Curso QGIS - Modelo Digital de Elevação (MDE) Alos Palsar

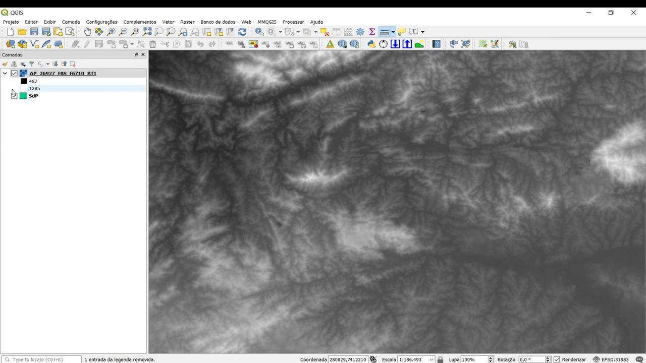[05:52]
Joga a imagem em cima. É... Se você verificar, essa imagem, ela já tá reprojetada em coordenado TM, tá?
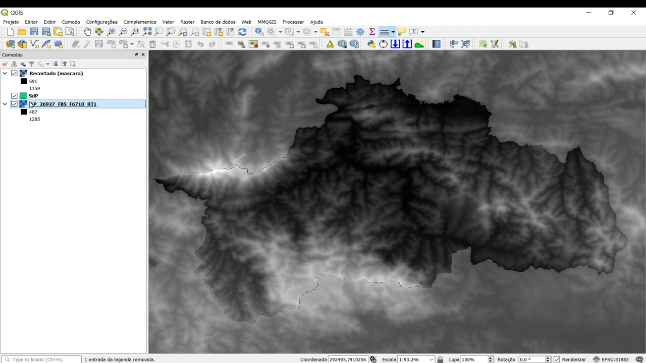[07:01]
Pode apagar a grandona. E essa daqui você salva como geotiff, né? Você salva... É... Aqui você vai salvar...
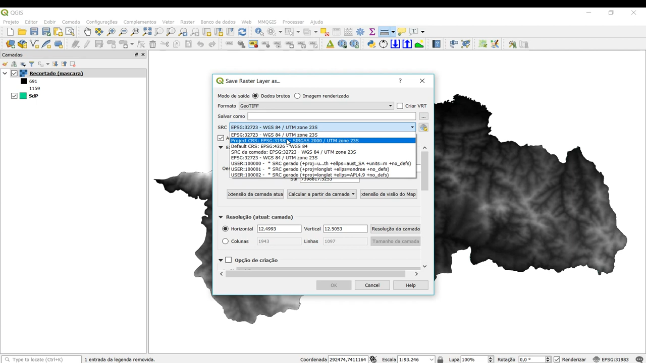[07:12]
Você pode salvar como projeção series. Vem aqui e dá um nome. Então, no caso aqui, ó. Vou salvar na pasta downloads mesmo.
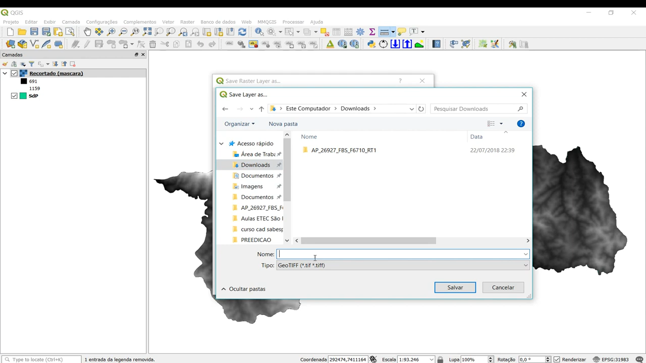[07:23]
Vou salvar como mde halos Santander de Parnaíba. Tá? Dá um OK. Olha... Olha só. Adicionou, tá vendo?
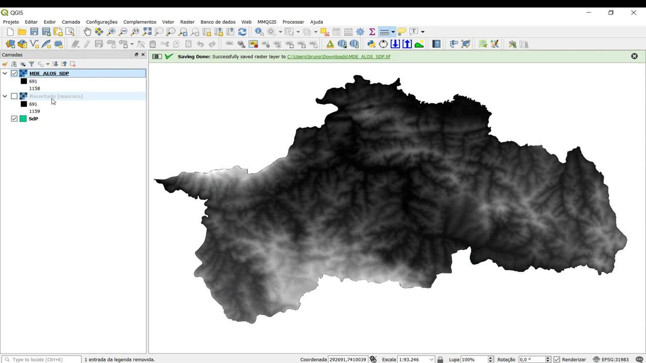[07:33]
Apago essa. E aqui tá a imagem. O arquivo digital...
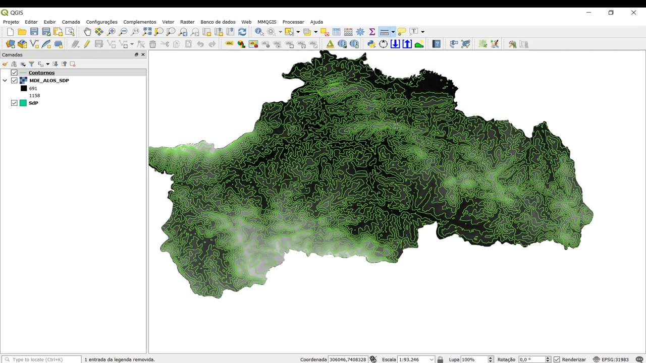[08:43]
Que eu tenho um vídeo falando sobre isso. Tá certo? Você vem aqui em caixa de ferramentas. Escreve aqui 3D. Você tem que usar esse comando aqui, ó. Vetor. V. 2.